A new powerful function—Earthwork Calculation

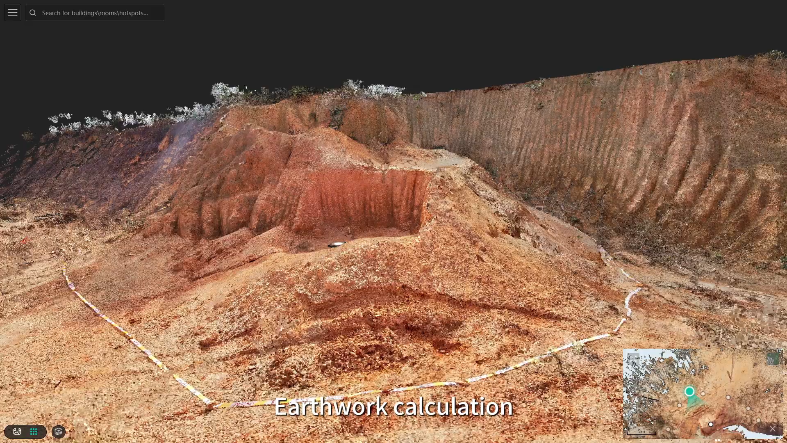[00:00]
Earthwork calculation, as a necessary technology in the construction field,
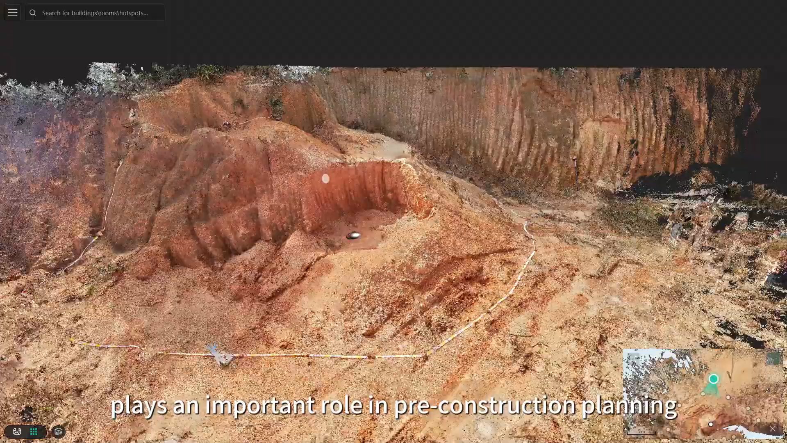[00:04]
plays an important role in pre-construction planning and cost estimation.
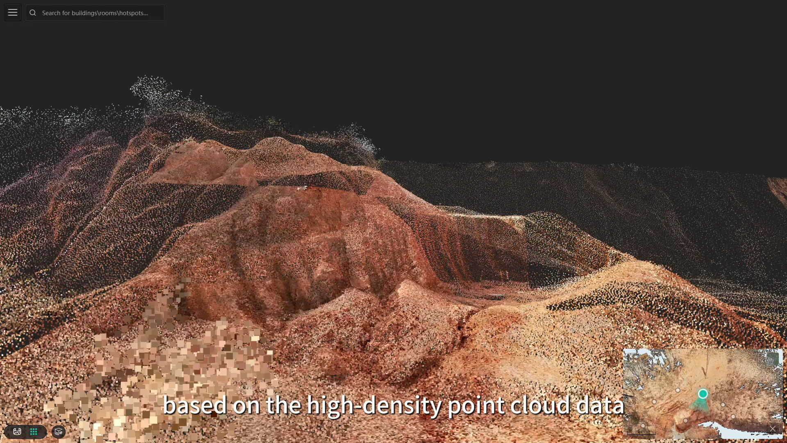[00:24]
Quickly complete the data collection through the 4D age self-developed fusion algorithm
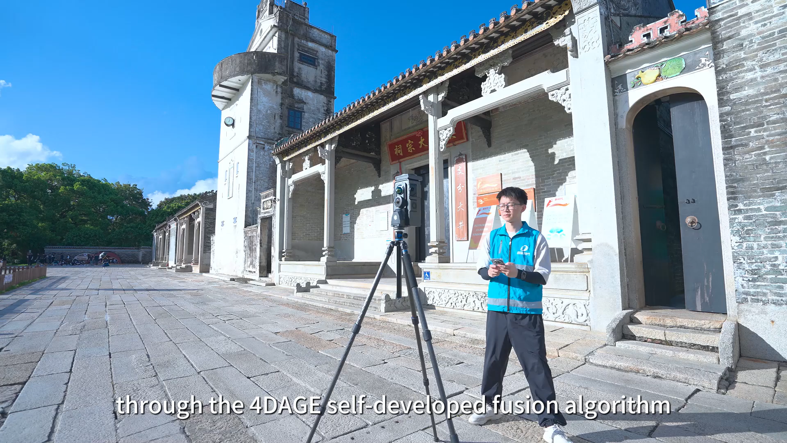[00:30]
to automatically complete the centimeter-level accuracy of the earthwork calculation.
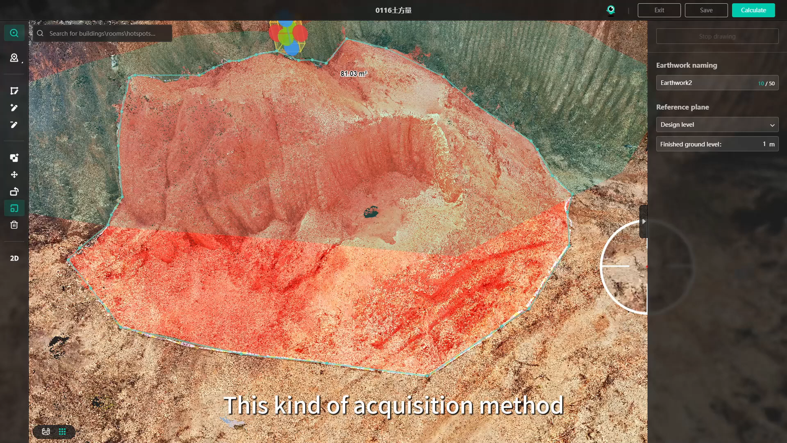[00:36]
This kind of acquisition method not only eliminates the cost of manual calculation, but also effectively avoids the error caused by the obscuring objects.
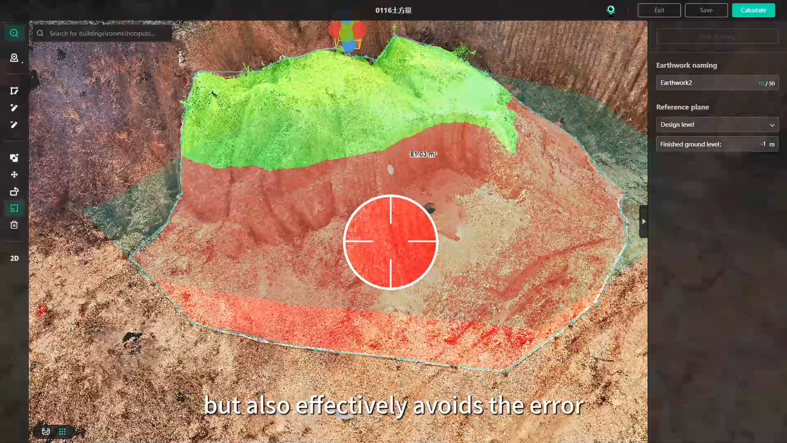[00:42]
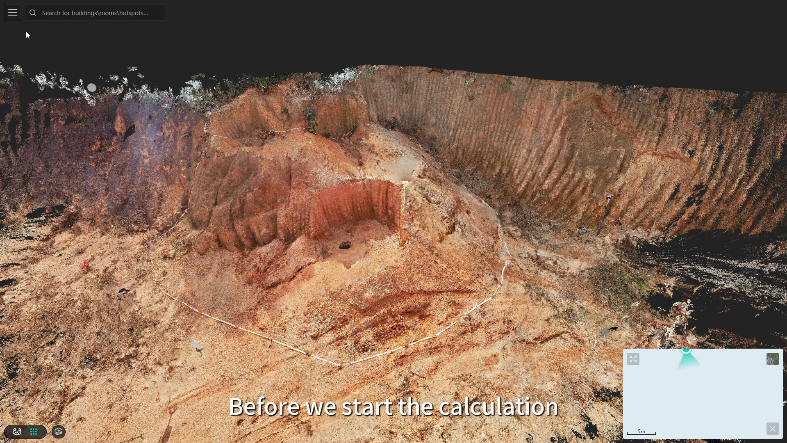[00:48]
Before we start the calculation, we need to draw the calculation range in the CINSA, and in the upper right corner, we can choose different units of length.
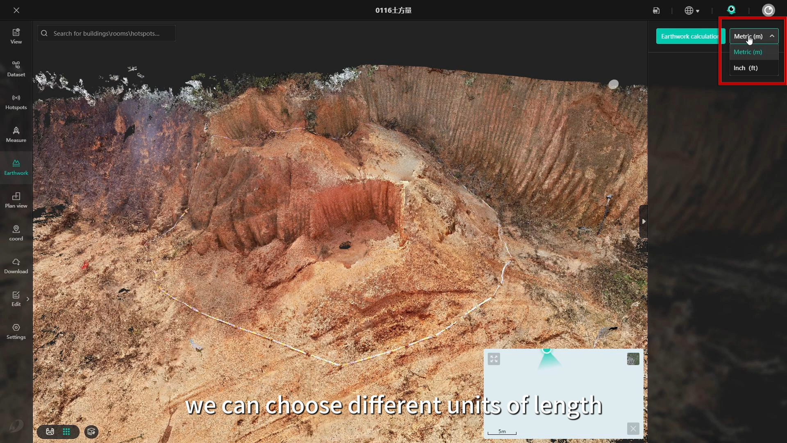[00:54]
After selecting the units of length, click on earthwork calculation in the upper right corner to begin drawing the range.
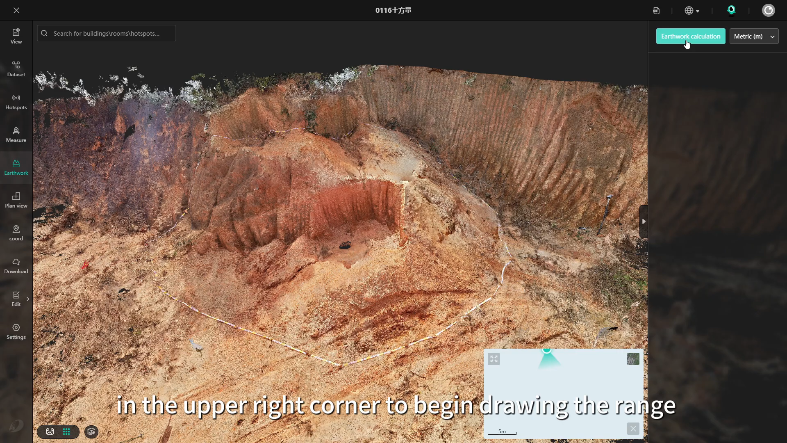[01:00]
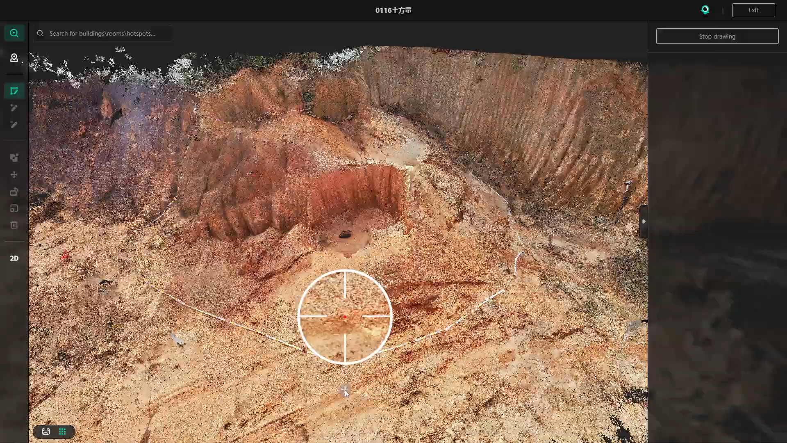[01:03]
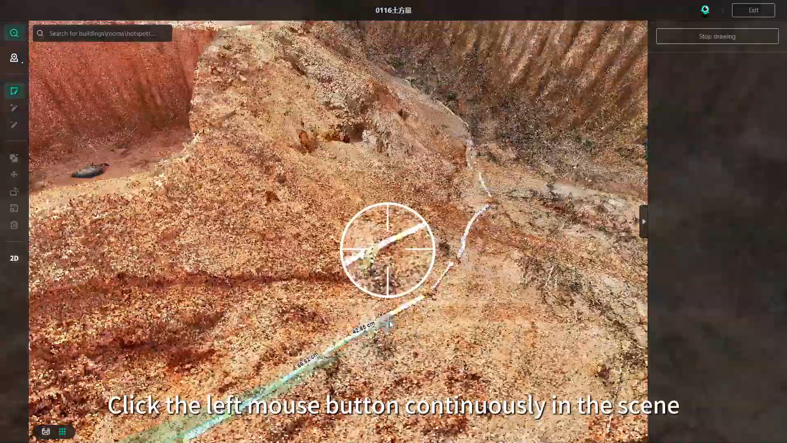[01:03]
Click the left mouse button continuously in the scene to circle the calculation range.
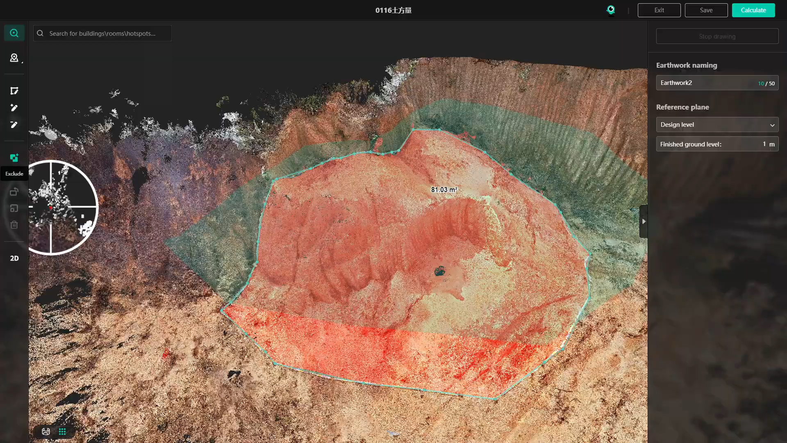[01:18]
If there is an obstruction in the selected area, you can use the crop box to crop it to prevent it from affecting the accuracy of the calculation.
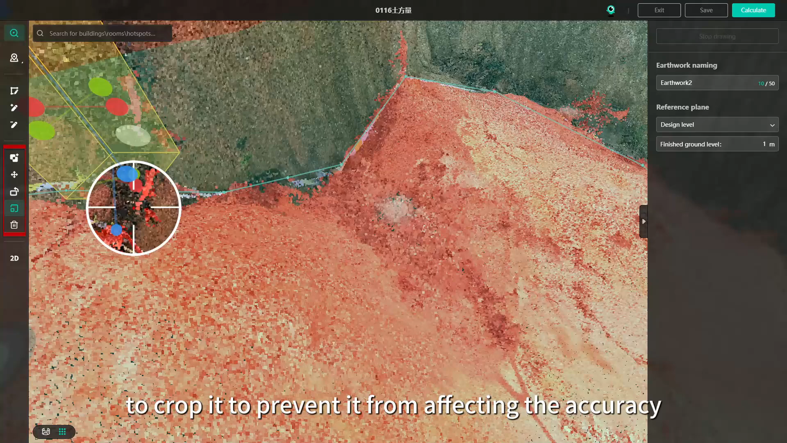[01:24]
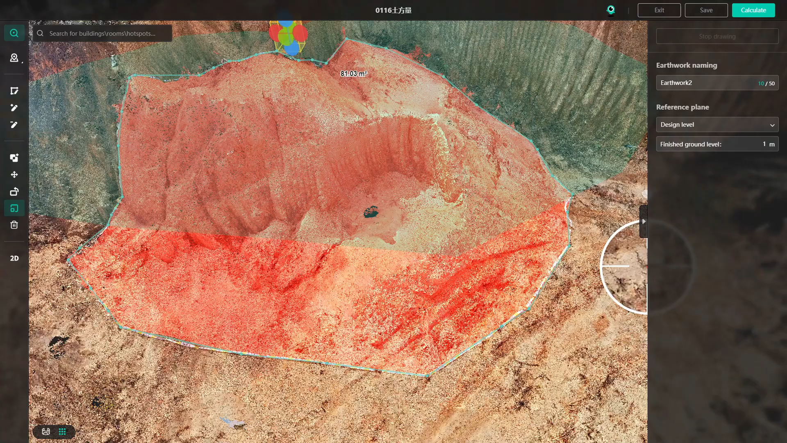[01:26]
Once the adjustment is complete, enter the design level on the right side,
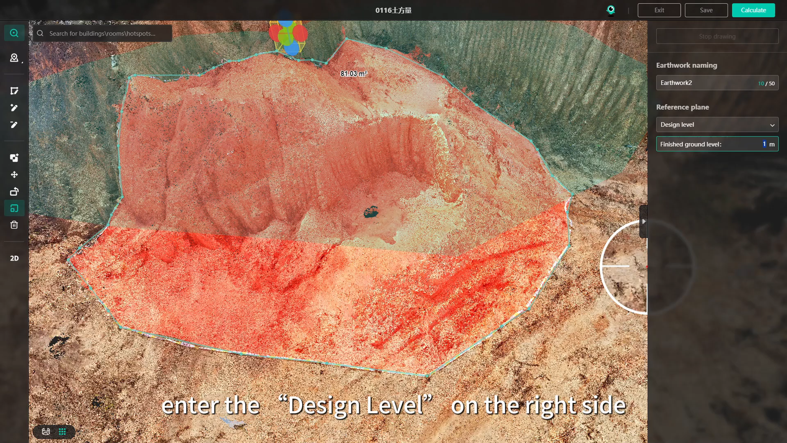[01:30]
from which you can determine whether the object needs to be dug flat or filled.